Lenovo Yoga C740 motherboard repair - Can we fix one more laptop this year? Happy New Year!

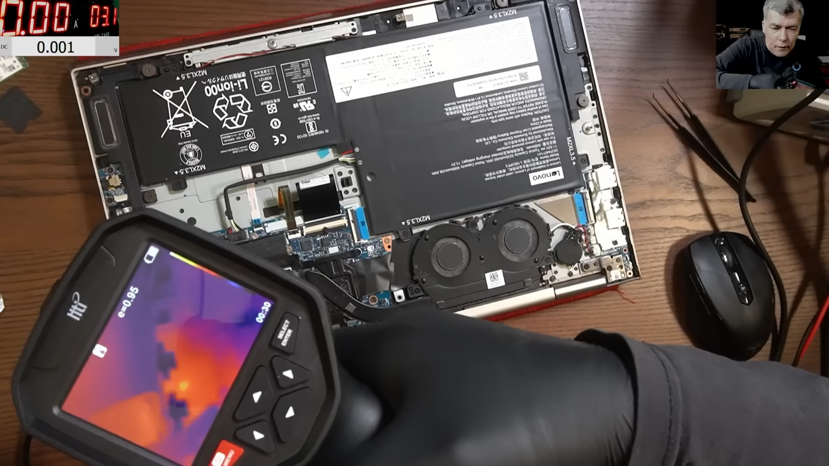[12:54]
so check how that chip is pulsing like like it's alive you can see remember when i told you jumping voltage means you know uh power supply which is restarting
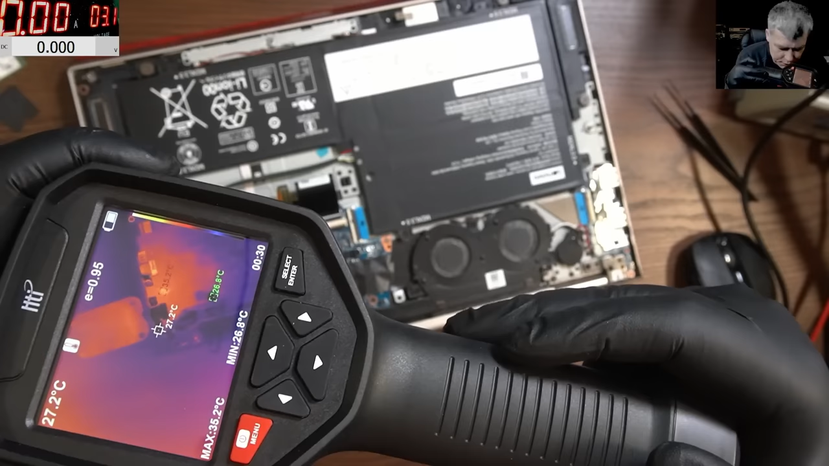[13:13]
On screen: spot 27.2°C, max 35.2°C
so there we have something yeah it's exactly
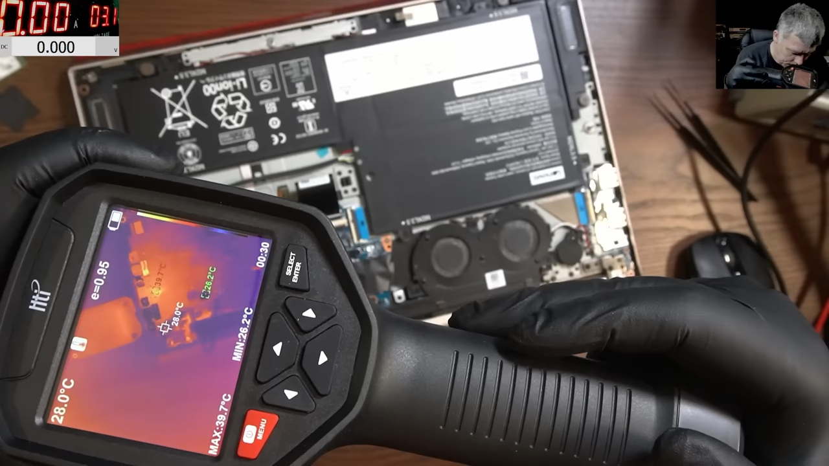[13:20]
On screen: spot 28.0°C, max 39.7°C, min 26.2°C
yeah under the i'm not sure like we have like 40 47 46 what's the temperature 44 huh you know what i don't even think it's on this side of the board so it's exactly between the the charging ports here
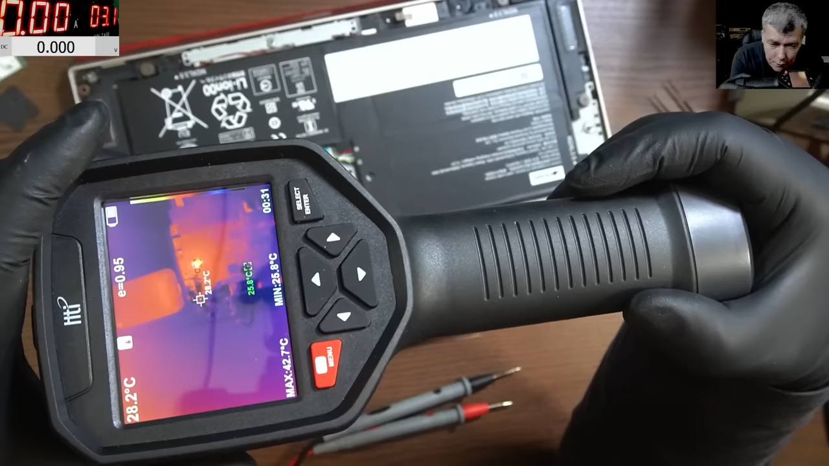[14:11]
On screen: spot 28.2°C
but pretty strange huh so what do you think is the problem on this board you think it's on this side let's have a look anyway 40 degrees we should see this we should see it with alcohol yeah
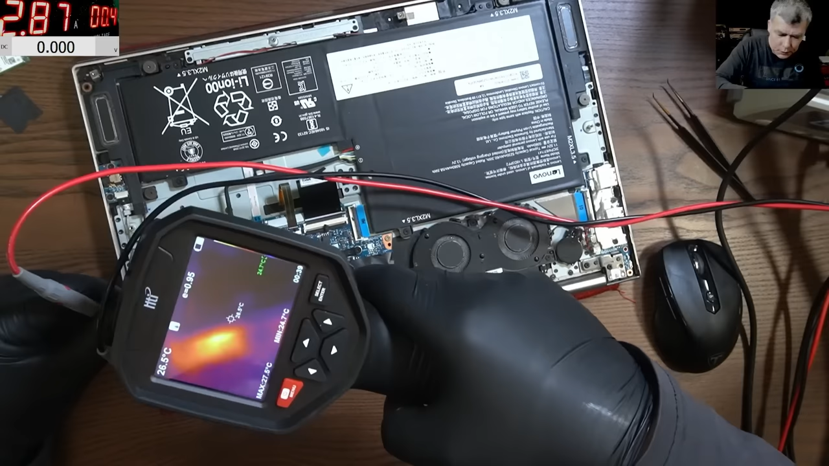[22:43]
i'm sorry what is there there is some light okay sorry let me let me lower the current let me lower the current let's go down to 3 amps yeah what is there so you have the coil and here somewhere